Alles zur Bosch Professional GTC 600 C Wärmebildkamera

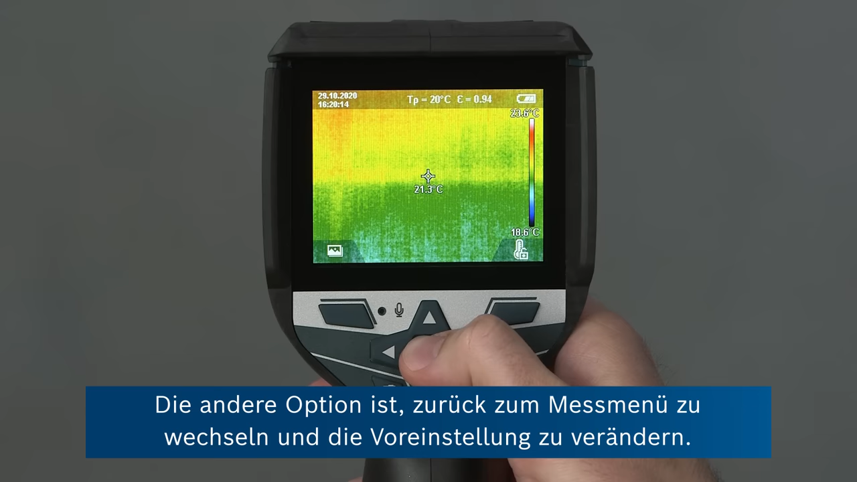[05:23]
On screen: spot 21.3°C, scale bottom 18.6°C
The other option we have is to go back into the measurement menu
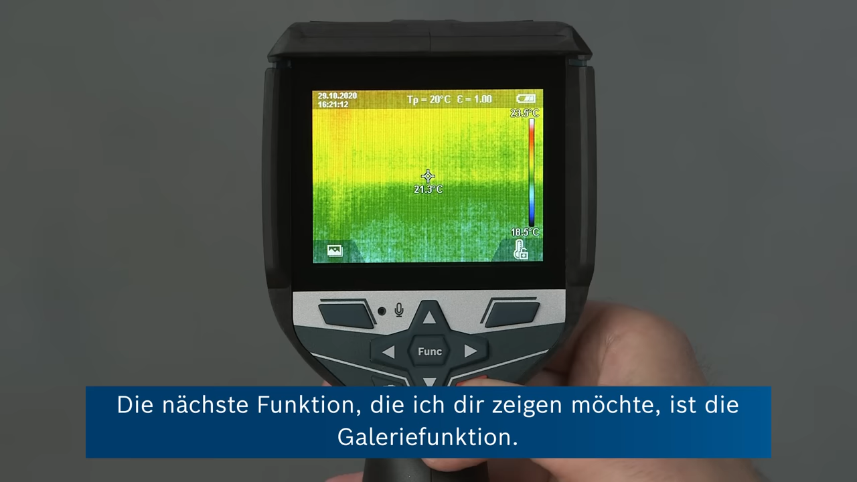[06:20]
On screen: spot 21.3°C, scale bottom 18.5°C
The next feature I want to show you is the gallery feature.
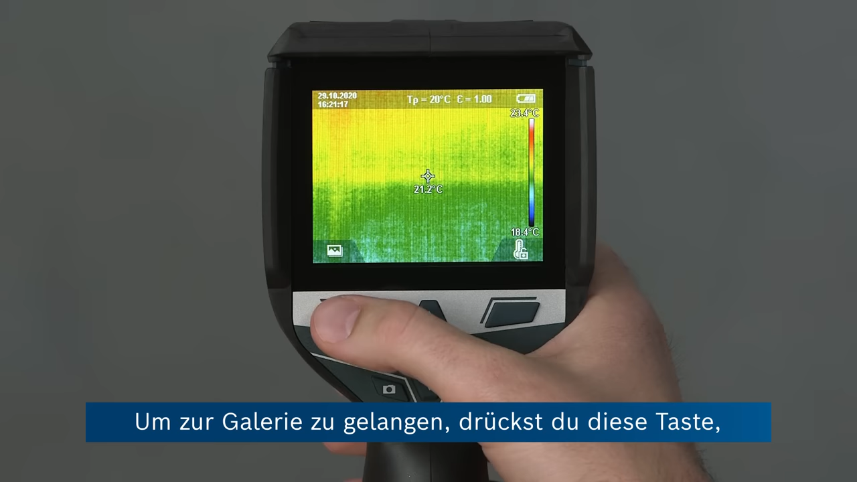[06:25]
On screen: spot 21.2°C, scale bottom 18.4°C
To go to the gallery, you press this button.
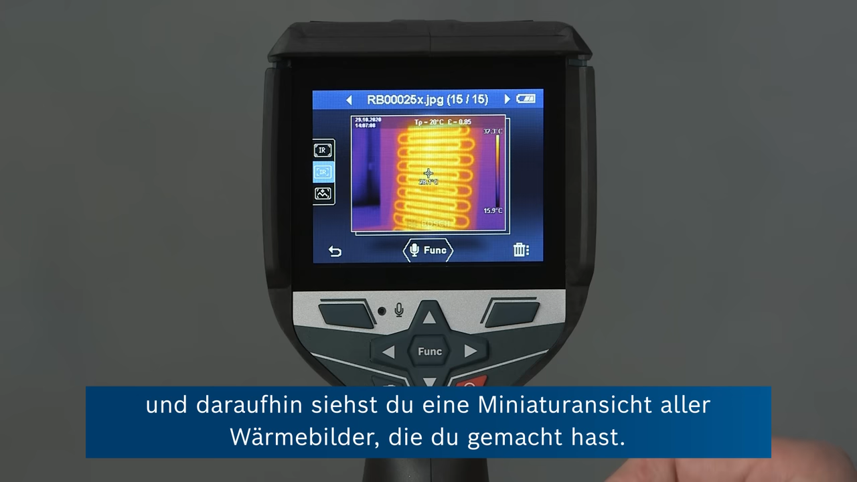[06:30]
And then you can see a thumbnail of all of the pictures that you've recorded, the thermal images.
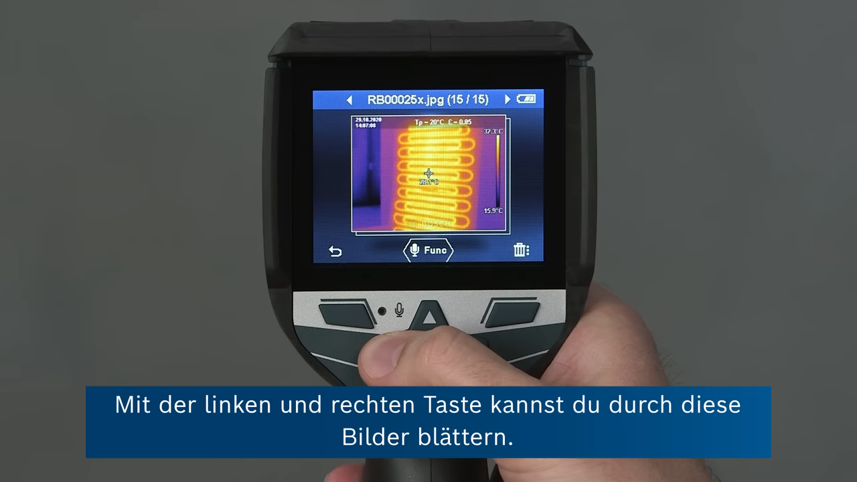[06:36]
And with the left and right buttons, you can cycle through these images.
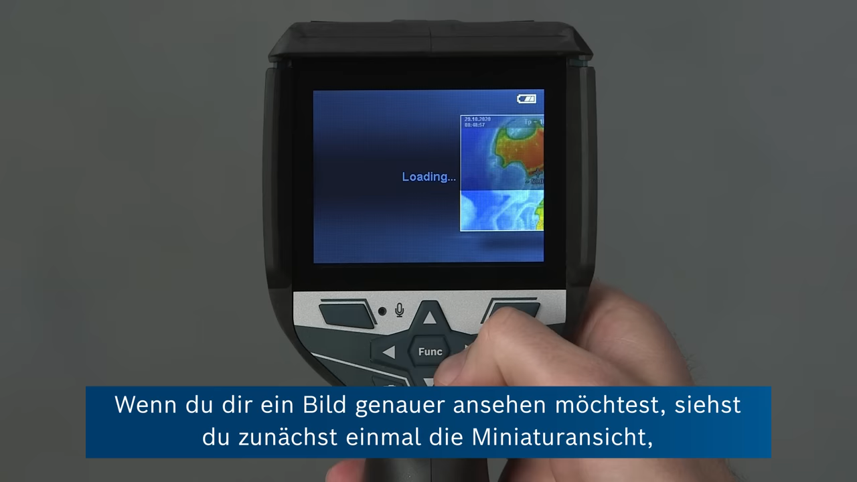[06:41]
And if you want to see an image in more detail, first of all, you see the thumbnail.
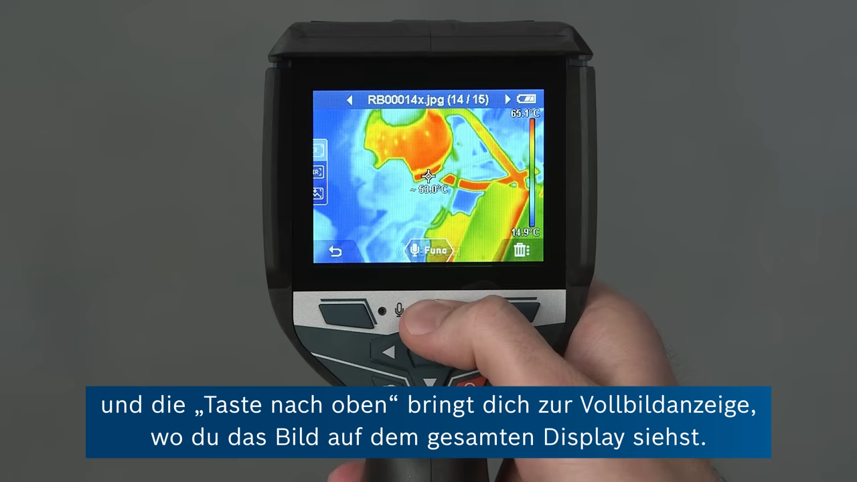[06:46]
On screen: scale top 65.1°C, scale bottom 14.9°C
Pressing the up button brings you to the full screen view where you can see the full screen thermal image.
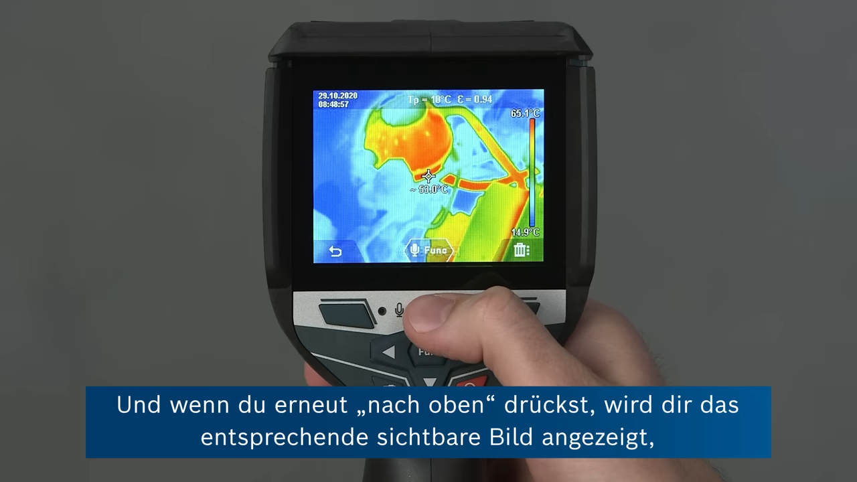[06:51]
On screen: scale top 65.1°C, scale bottom 14.9°C
And pressing up again gives you the corresponding visual photograph so that you can see
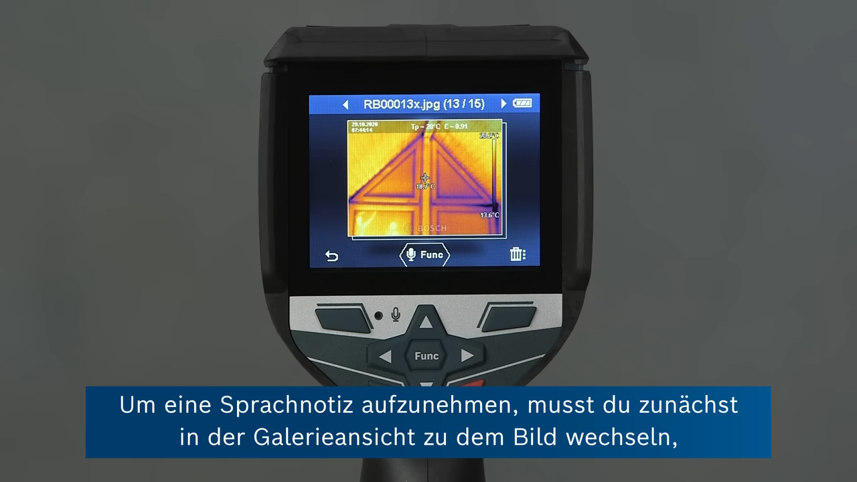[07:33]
Now, in order to record a voice note, you first navigate to the image you want to annotate in the gallery view.
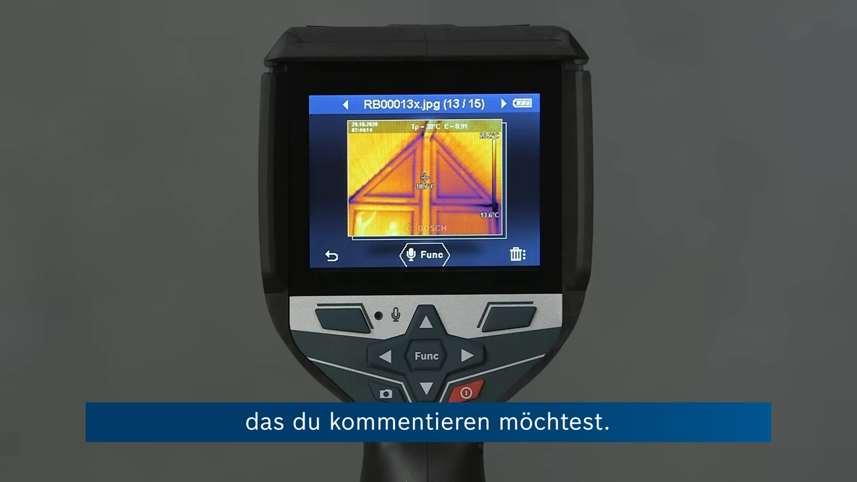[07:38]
So here I've chosen this picture of a window. And then you can see at the bottom that there's an icon for recording associated with the function key. So to start recording, I press function, window, top floor, west side.
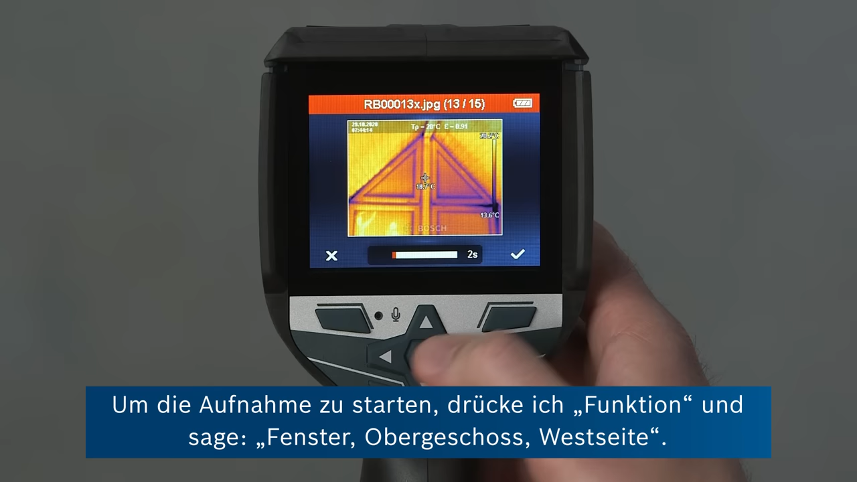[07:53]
And now you saw the progress bar at the bottom showing the progress and the remaining time of the recording.
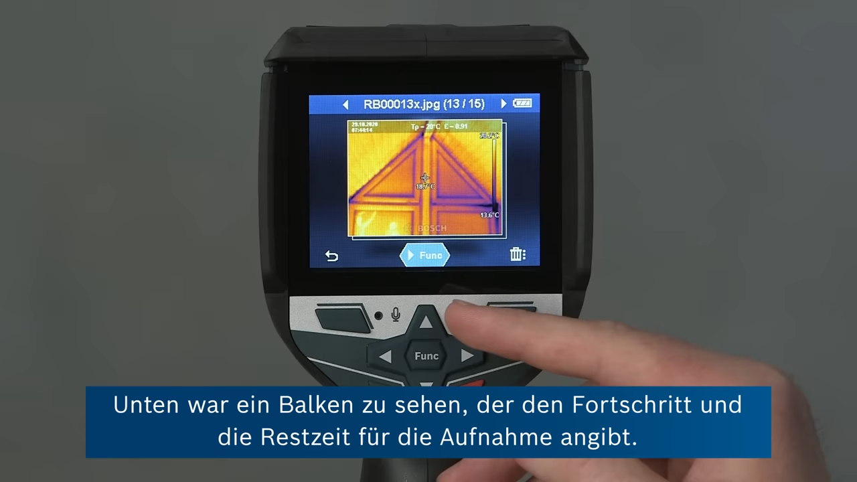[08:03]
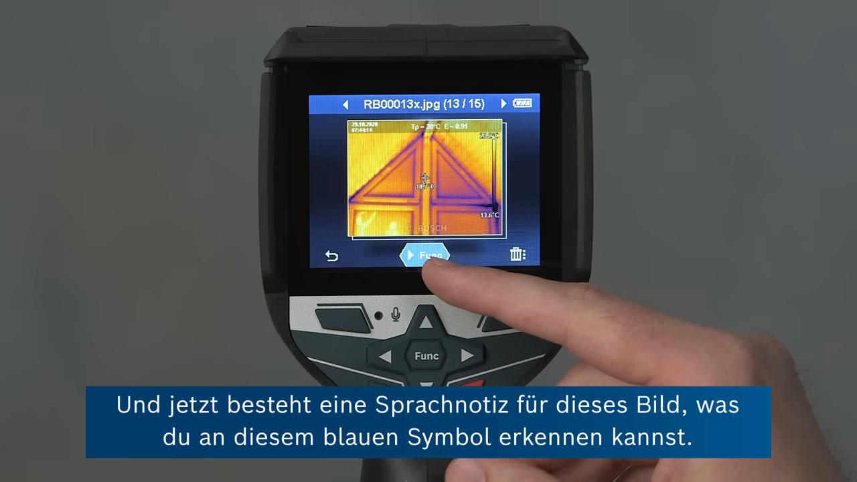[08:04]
And now there's a voice note on this image, which you can see with this blue icon here.
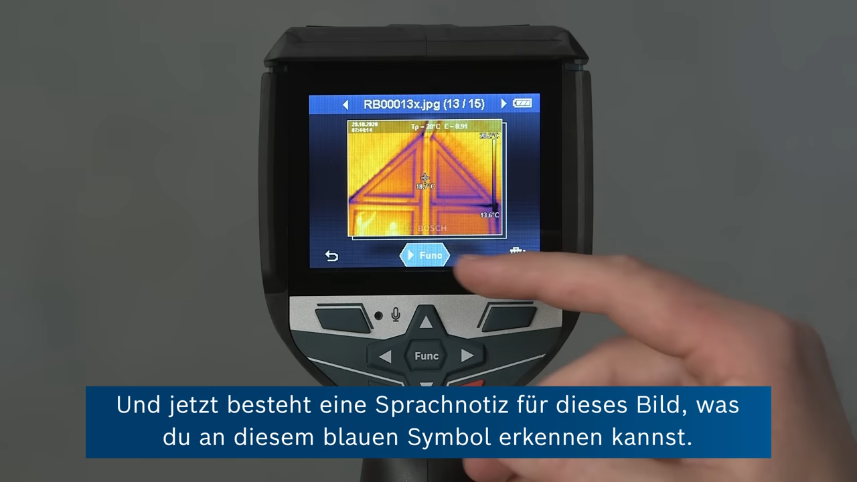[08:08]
And to play back the voice note, we simply press the function key again.
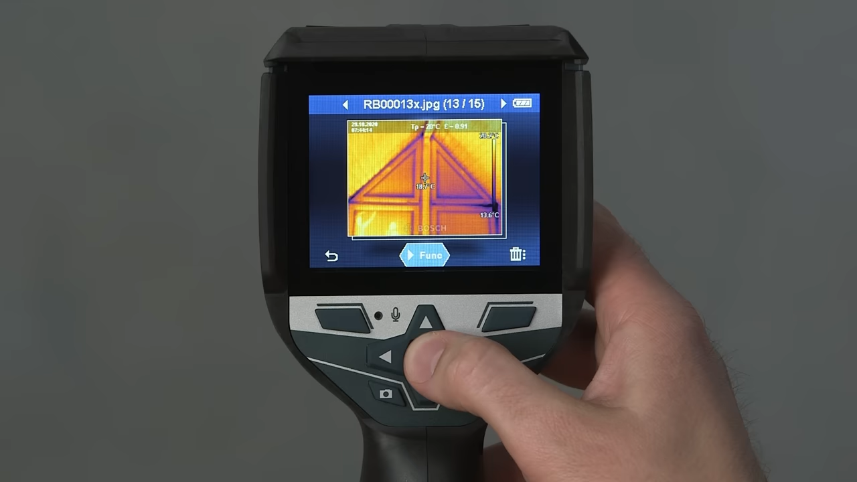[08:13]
Window, top floor, west side.
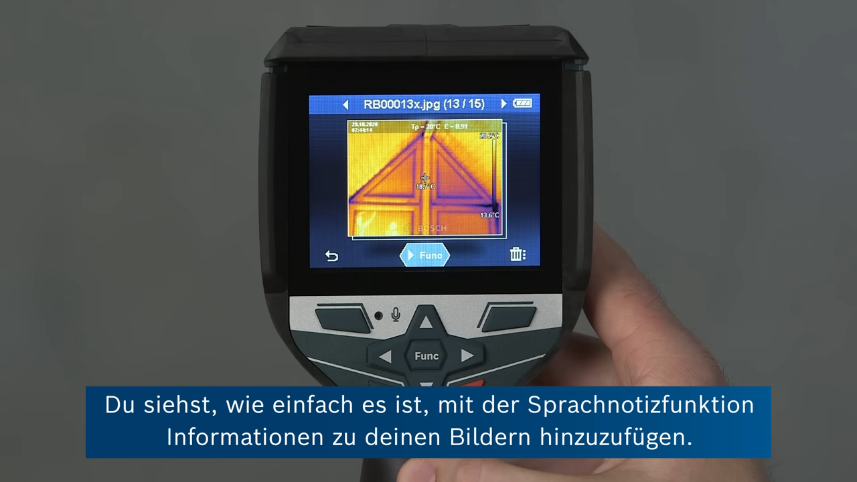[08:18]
So you see how easy it is to add information to your images using the voice note feature.